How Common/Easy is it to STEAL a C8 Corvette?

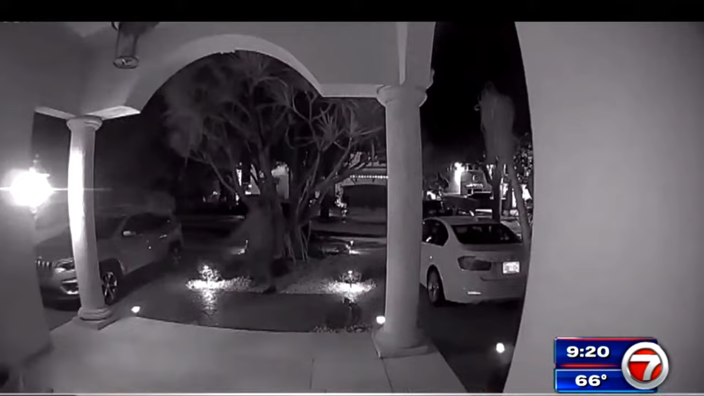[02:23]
And the thieves weren't casing the C8 specifically, but could actually be seen trying to open up other cars in the neighborhood and looking for either valuables or car to get stolen in general.